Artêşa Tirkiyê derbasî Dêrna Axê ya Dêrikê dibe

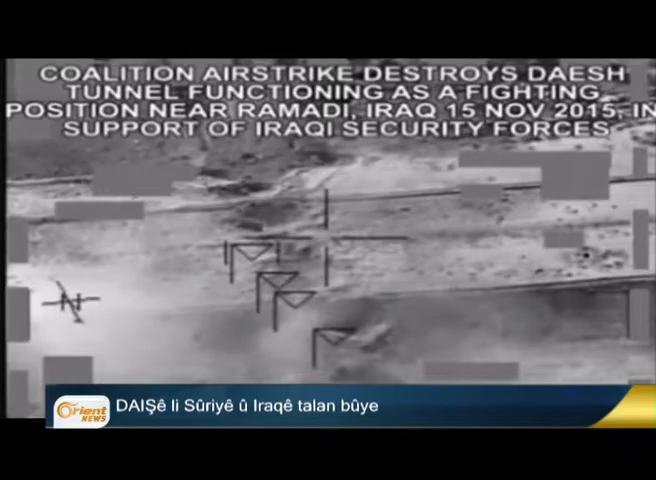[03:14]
که تیدا دو لشگرگه داعش و دو یکینه تکنیکی ویران کرنه. هر وصا و دردور باجار موسل رمادی و فلوججی تو باران کرنه.
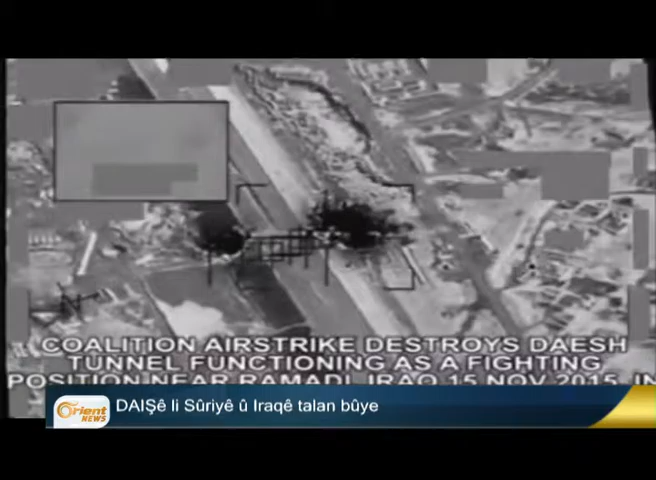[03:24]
ده داخلیانی ده حتیه که فروکه اینوان بارگه داعش در دور رقایه به دو ایریشین آسیمانی تو باران کرن و لور هجماره کشترن بیلین داعشی هاتون تکشکندن. ده دو ماهیه داخلیانی ده حتیه که فروکه اینوان سه ایریشین آسیمانی لدیجی داعش لباجار من بججی پیکانین و لور جی سه یکینه این تکنیکی ین داعش ویران کرن.